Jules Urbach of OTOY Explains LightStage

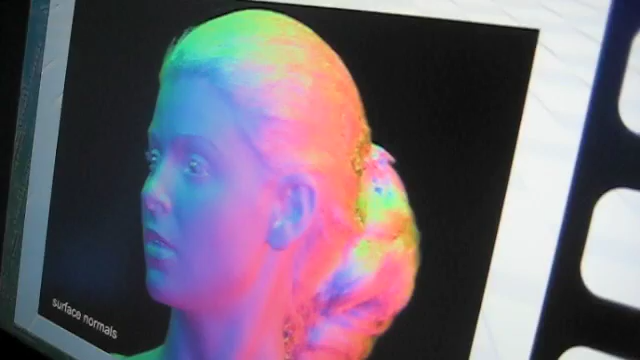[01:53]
So if you wanted to make content for the holodeck, this is what you would use. You essentially have a person sitting inside of a sphere or a dome,
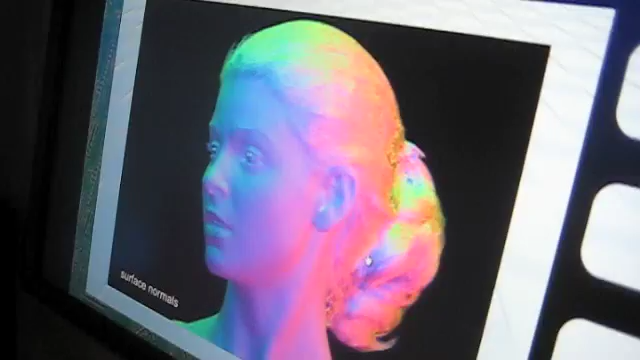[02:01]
and they just do whatever they do and it records it from every angle with perfect precision.
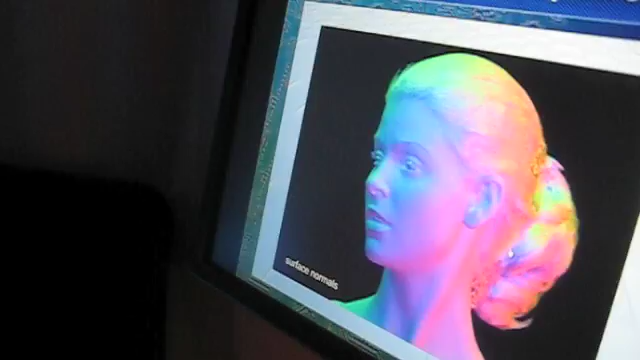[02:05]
And it's all optical. They don't have to put any dots on their faces. They just, you know, or makeup or anything.
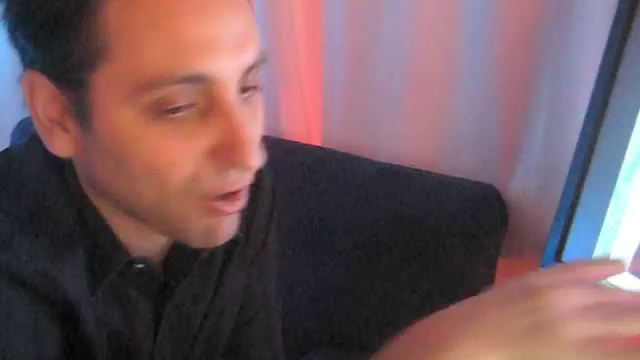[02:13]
They just essentially sit down or walk around and do their thing.
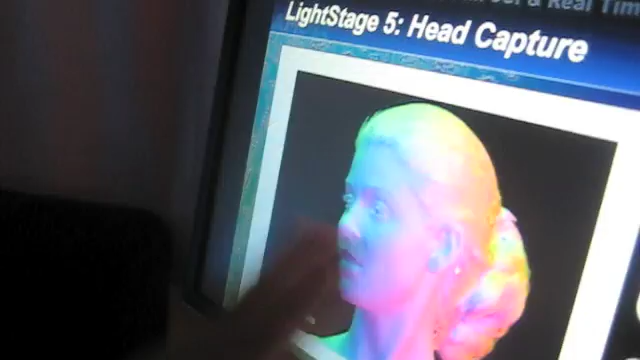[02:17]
And this is showing the equivalent of what I showed you before. This is the, you know, the directional vectors on the skin.
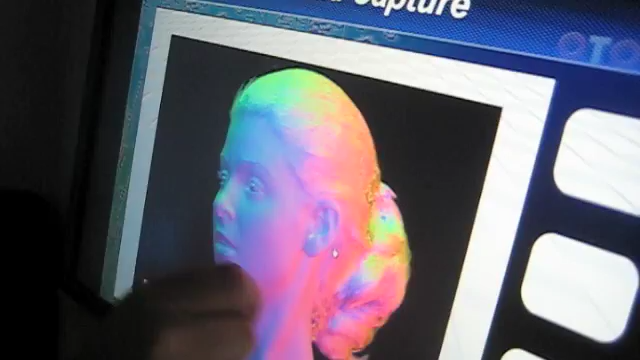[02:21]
And the interesting thing is that it can be done as a person's doing their moves.
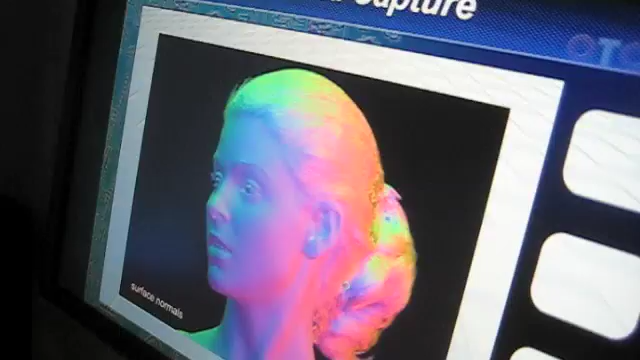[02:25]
So you essentially get a CG model like this that's fully and perfectly matching what the real person's doing. And instead of capturing a hundred dots, you're capturing, you know, essentially what?